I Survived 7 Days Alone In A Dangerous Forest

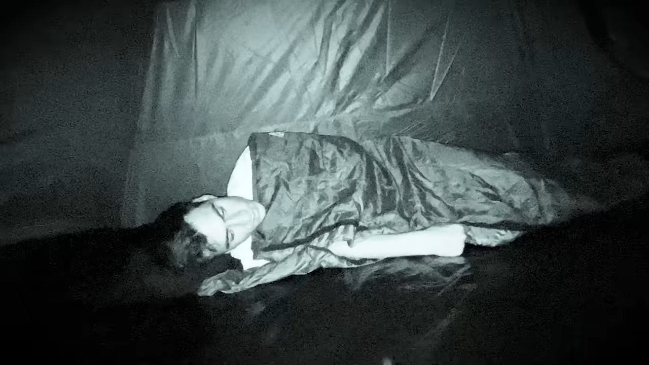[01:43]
I am super scared So I'm in the sleeping bag
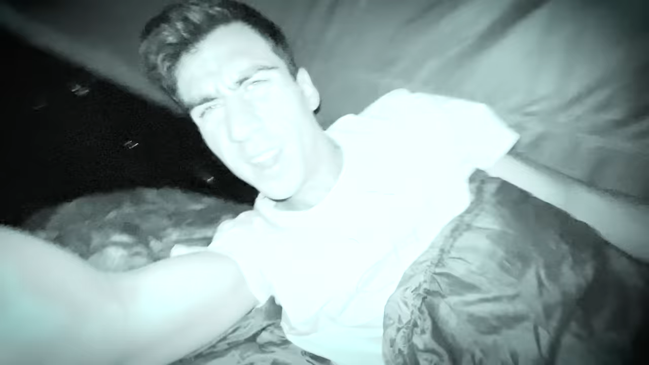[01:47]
and I hear trees falling Hopefully the trees around me doesn't fall on me
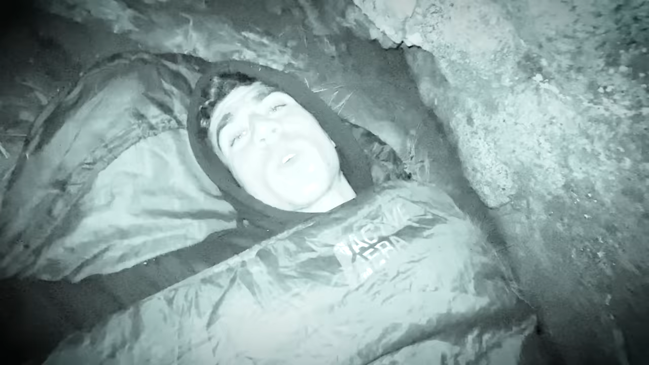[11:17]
Hopefully I can get some sleep It's kind of dangerous guys here I'm not going to lie guys I'm a bit scared But at least I'm comfortable here